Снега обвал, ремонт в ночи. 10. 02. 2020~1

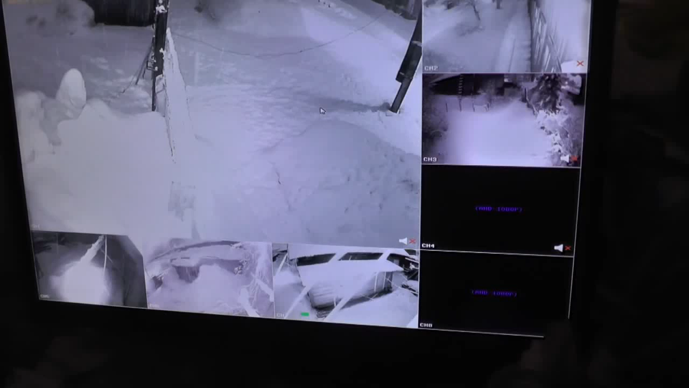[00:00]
Сегодня, получается, что 10 февраля 2020 года. Но я встаю всегда рано. Третье сейчас, нынче, попозже тут блокировка была. И все не включается, никак ничего нет. А встают все 4.40. Остальных будить. Ну, решил разбудить тут Володю пораньше, хотя минут на 20. Ничего нет. На улицу-то вышли. Ба-а-а! С крыши. Вон Володя как раз вышел. Я тут в комнате сейчас сижу, пришел. И провод оборвало. Лавина сошла.
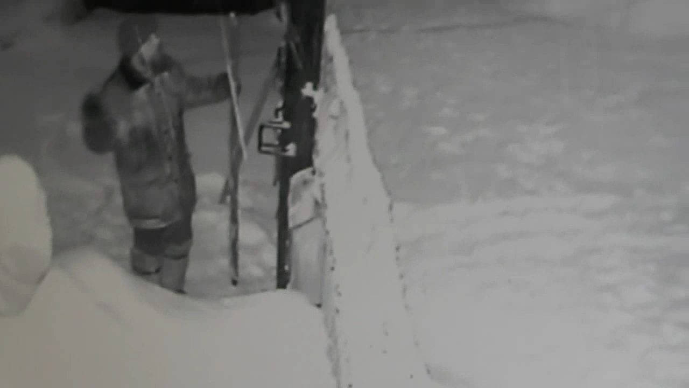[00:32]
Лавина с крыши. Даже выразить нельзя, какой снег. Я сейчас пойду и попутно сниму еще раз. Вот он натягивает. Мы уже сделали и сумели соединиться. Но там видно, где там он порван.
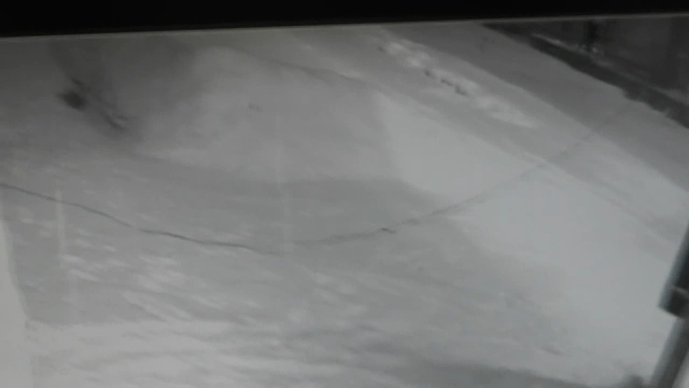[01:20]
Это вот улица идет. С улицы, чтобы там не трогал. А потом они приедут. Мы провод этот отсоединим заберем. Вон, Володя, тянет его. Там видно даже, какие комки лежат. О, огромные там свалились. От отсюда видно. Вот. Сейчас я пойду и за собой там дальше поснимаю. Отошел сейчас. Не отошел, а отключился от сети.